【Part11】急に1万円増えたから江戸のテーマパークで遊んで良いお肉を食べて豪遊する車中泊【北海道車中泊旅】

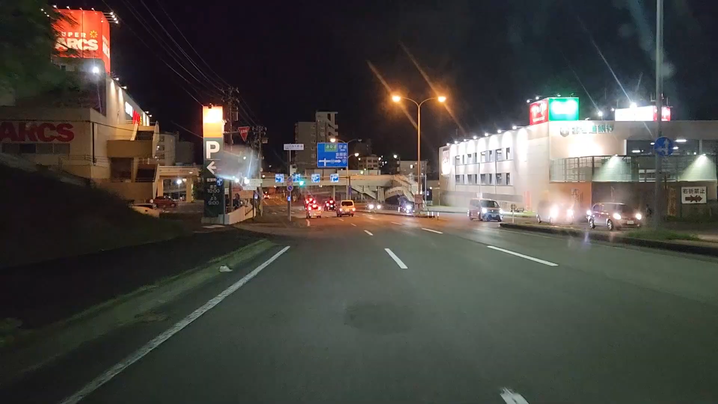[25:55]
はい、この辺はね、室蘭市の街中でいいんじゃないかと思います